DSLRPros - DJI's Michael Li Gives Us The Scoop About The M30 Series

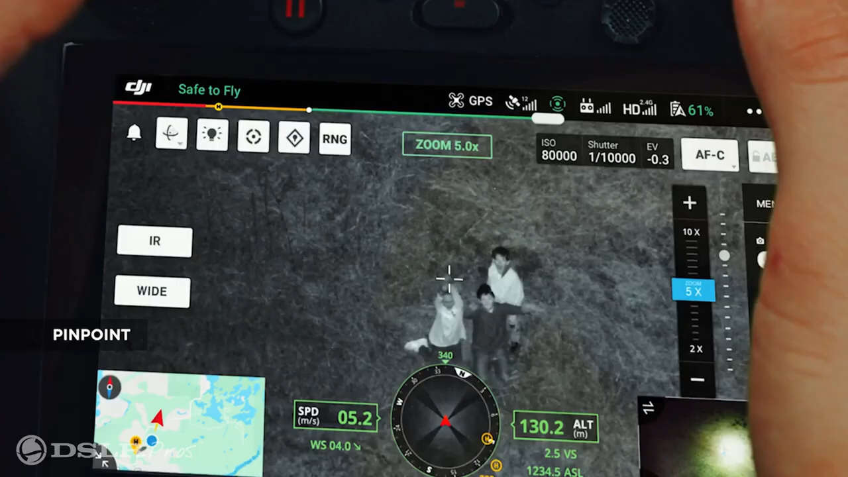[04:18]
you can continue following the suspect while dropping a pin.
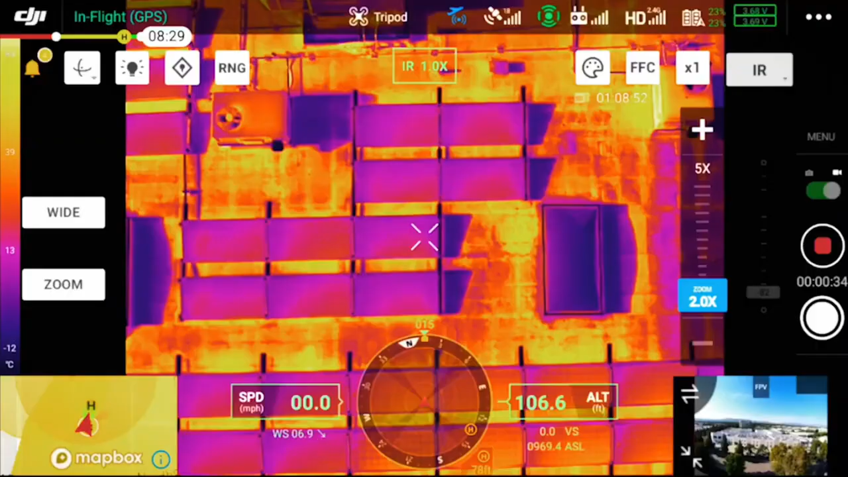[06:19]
So you're able to have your thermal on one side and then your visual camera on the other side, kind of helping with your orientation and kind of seeing.
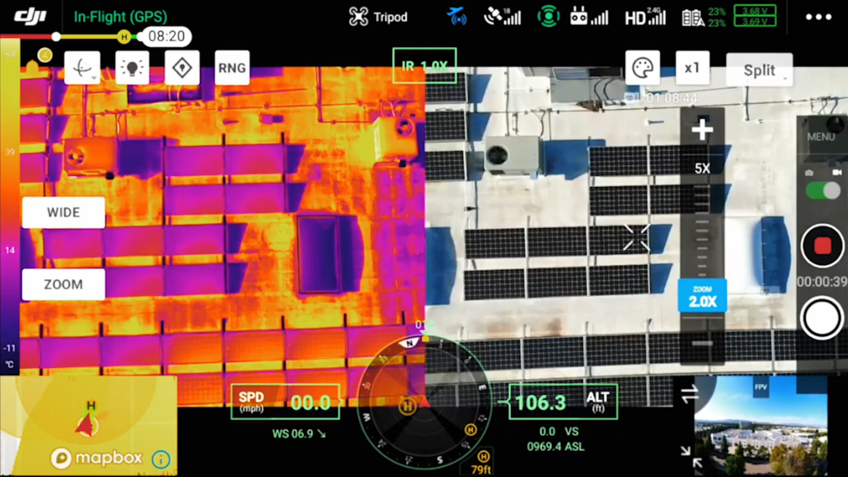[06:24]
Sometimes when we're staring at a thermal image for such a long period of time, you don't remember what you're looking at in the first place.